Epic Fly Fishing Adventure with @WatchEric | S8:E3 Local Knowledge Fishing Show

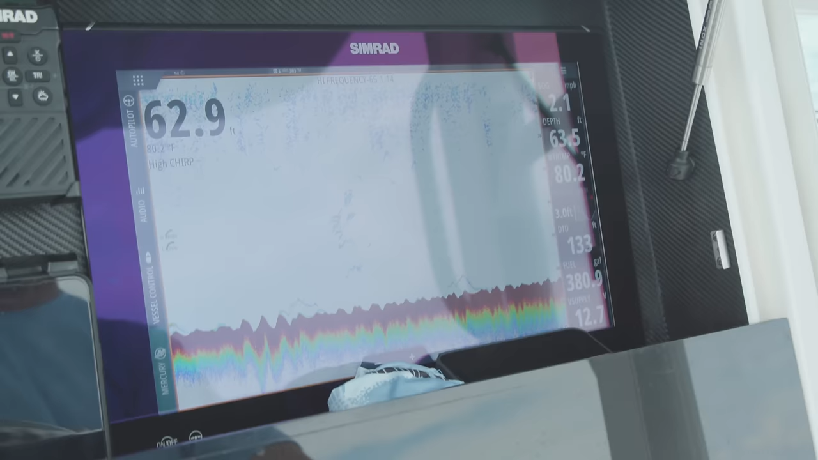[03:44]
On screen: water 80.2°F
We got a wreck right here and I'm gonna try and set up with the wind and with the tide.
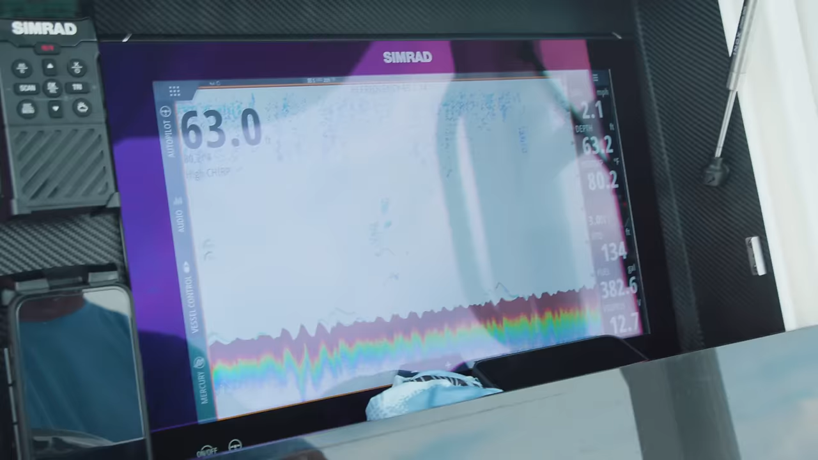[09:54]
Sitting in the boat and we're going to rely heavily on our electronics. Nice. Nice work, Eric.